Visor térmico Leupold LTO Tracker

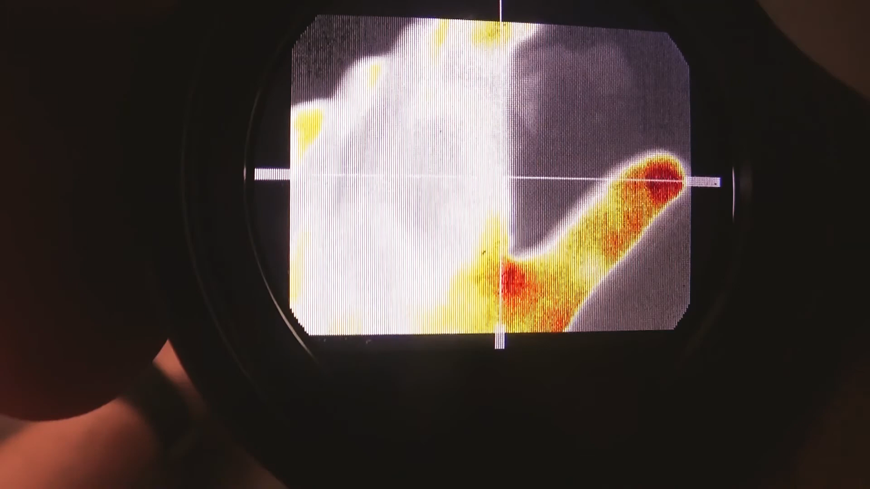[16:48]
Si os fijáis, aquí es donde va la pila. Si os fijáis, da un poquito más de calor.